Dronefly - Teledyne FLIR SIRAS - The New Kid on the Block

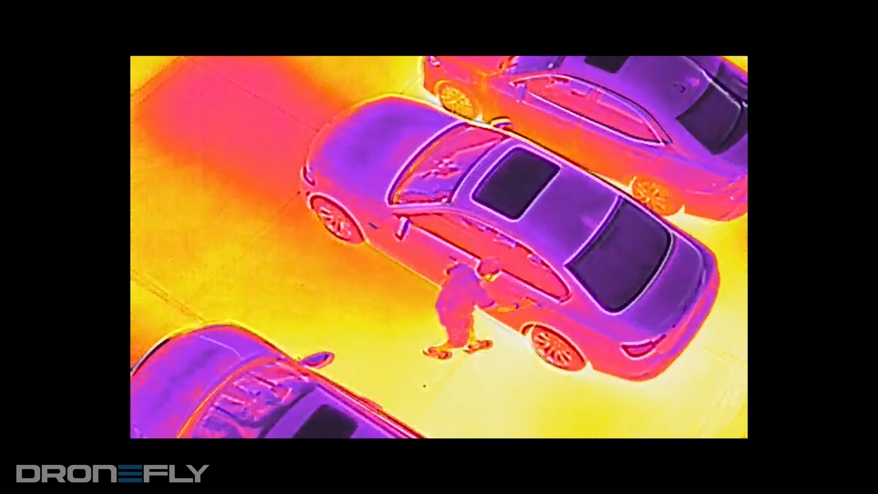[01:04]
The thermal camera is a 640x512 thermal sensor with a 5x digital zoom.
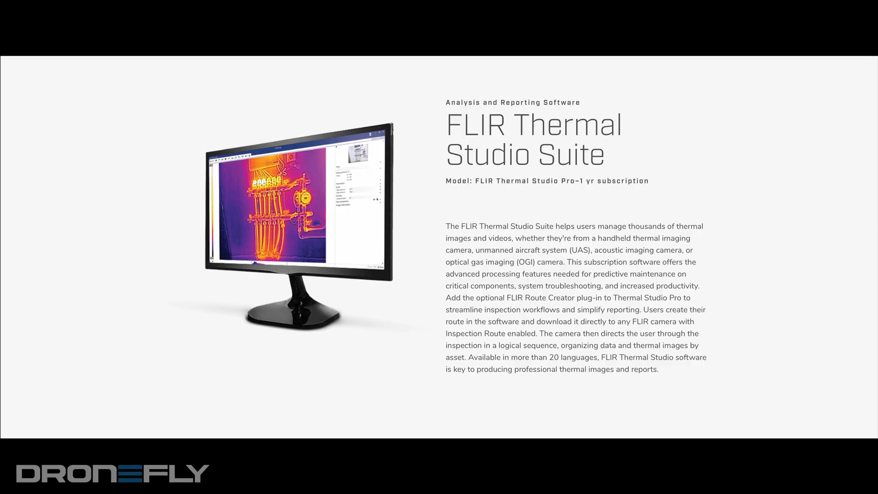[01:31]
FLIR thermal studio and other third-party solutions, making images coming from Cyrus conform easily to existing thermal workflows.